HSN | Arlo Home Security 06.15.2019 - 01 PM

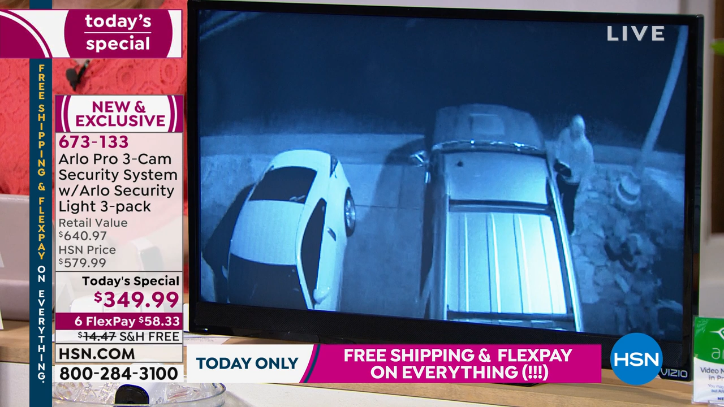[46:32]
If somebody's walking around like this is a real video, looking in cars, mm-hmm. how dare them? And it's your house. And wouldn't they be surprised to hear a voice and to see a light come yes. on and say, what are you doing?